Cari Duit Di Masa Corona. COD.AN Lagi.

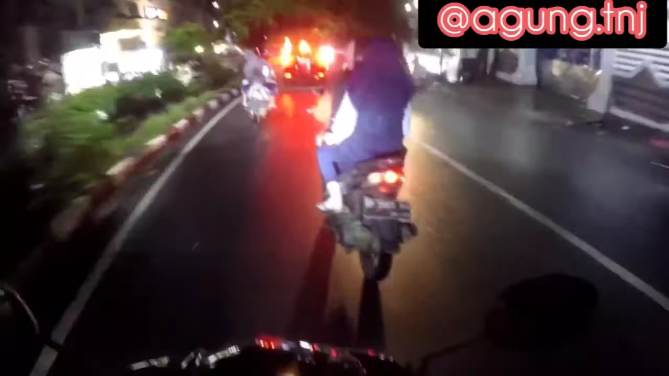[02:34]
waktu 8 ada kecelakaan meninggal juga terus ada lagi kecelakaan di batu 16 sulitas barat itu lebih parah lagi meninggal juga jadi ya gimana ya teman-teman yang baru baru sih untuk teman-teman yang yang apa eh yang bawa motor bawa mobil atau bawa apalah kedaraan itulah hati-hati gitu
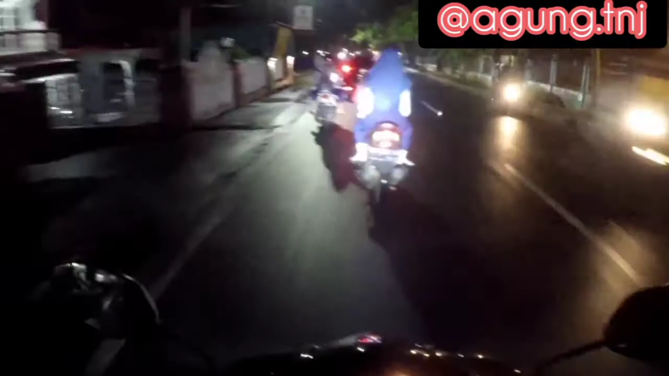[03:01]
hati-hati jangan ngebut-ngebut kalau ngebut hati-hati cuy dan gue harus tau ya nih nah ini di depan kan di jalan ini tengah-tengah kan ada garis putih nih nah garis-garis putih tuh kan ada yang putus-putus sama yang lurus aja tuh nah itu ada maksudnya cuy bukan asal buat garis lurus aja bukan tapi
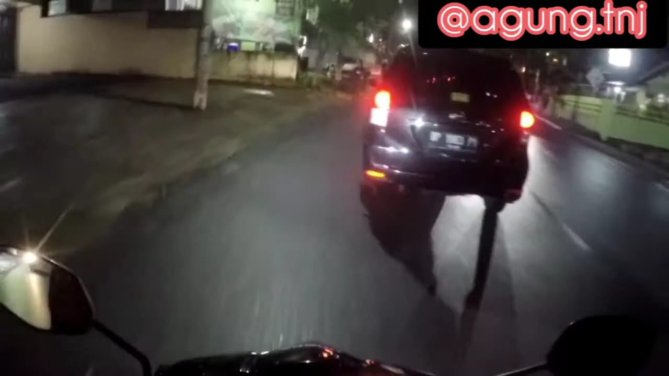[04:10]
tau kebabet aja ya nggak tahu kan nggak udah tau nebut aja tadi ini boleh nih asalkan depan kita tuh ya aman gitu geng jadi kemarin tuh yang 28 tuh dia katanya sih motong ya mungkin motongnya tuh nih ini boleh nih sih lihat depan saya kan depan
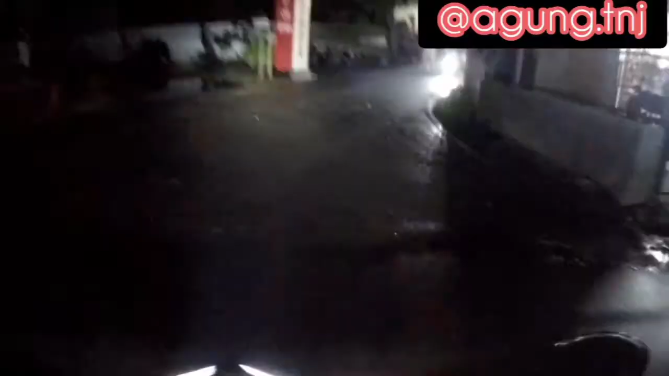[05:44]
kita masuk cuy ini namanya jalan Wido apa Widowinangun Widowinangun Widowinangun Widowinangun kayaknya sih ya sih judi ah pokoknya itulah namanya sih ini biasa sih gua bilang sih ini jalan dekat Sulaiman gitu Tampang Sulaiman Dekat SMP SMP 8 ya iya iya iya iya iya SMP 8 nih kita mau jadanya di sini hop kita pinggirin aja sih